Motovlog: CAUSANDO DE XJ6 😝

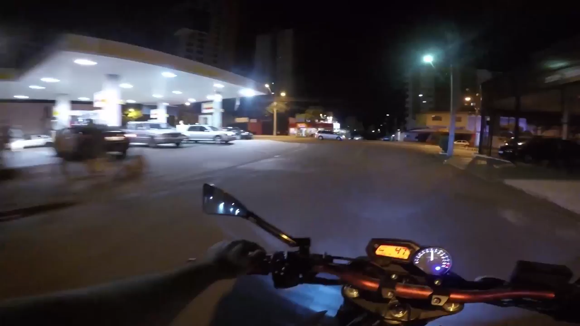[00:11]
No pique do Boiás Rapaziada, eu tô dando um rolê aqui mano, é mano, sabadão tá ligado? Ó o movimento na rua mano, tava ali trocando ideia com os parceiros Daquele jeito né mano, eu falei, ah vou gravar um vídeo de gotas antigas aqui Tipo assim que eu tô com os parceiros na rua, mas do nada eu mudo na moto Que eu ia dar um rolê normal, mas eu gravo
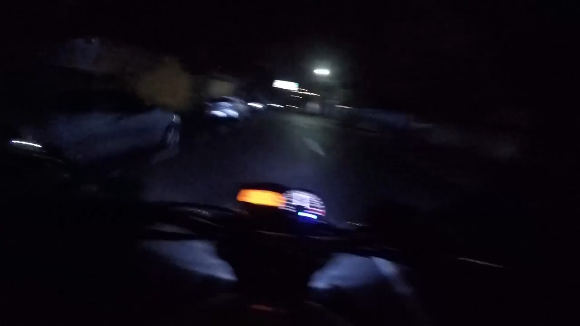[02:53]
Passando grau em tudo ali O bagulho tá cheio de gente, mano É que não dá pra ver, tá ligado?
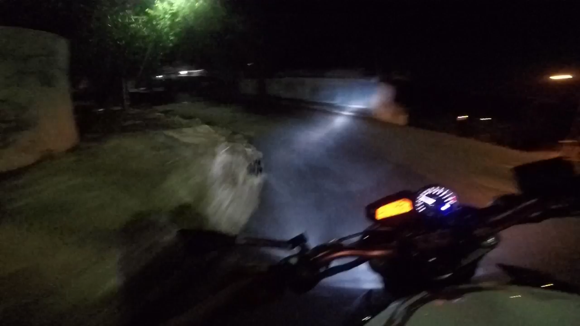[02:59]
Porque nem passa louco E aí vocês não conseguem ver nada Mano, passou causando ali Passou derrubando é tudo, tá? Você é louco, mano Eu lembro quando eu ficava ali na calçada Só observando os outros fazerem isso Ai, caralho, eu nada E eu de titãzinha Mas, graças a Deus Trampou pra caramba Ralou aí,